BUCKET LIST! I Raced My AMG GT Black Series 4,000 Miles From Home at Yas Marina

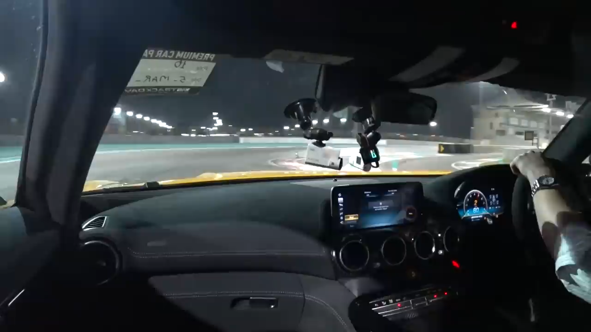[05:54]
but yet so alien because I've never driven in my car here. Down the start line we go.